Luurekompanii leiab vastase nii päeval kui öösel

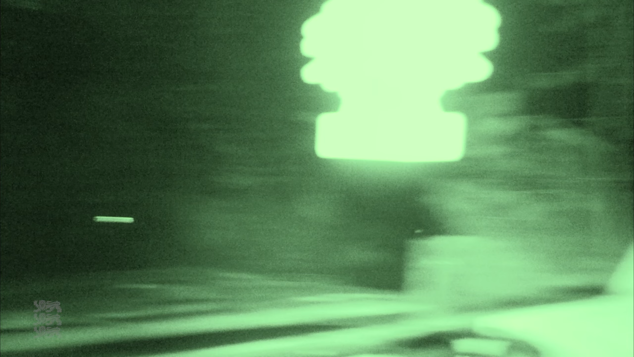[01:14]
Oleme jõudnud operatsiooni alale, kõik autod on kohal. Sõitsimise eelma tuled etta.
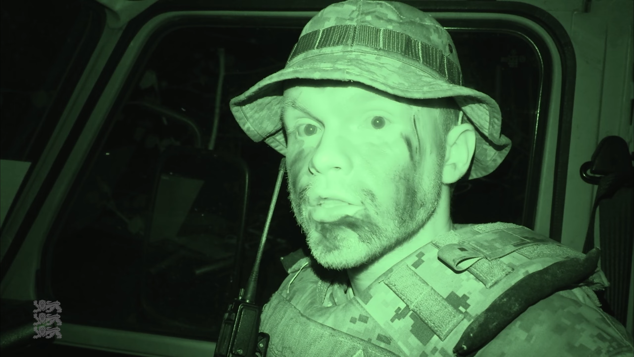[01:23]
Enniselt täpselt ei tea, mis veel saama hakkab, kuid varsti hakkame alapatrullima, siis enda Metsa ja ma ei tea, sellest tuleb tore õhtu.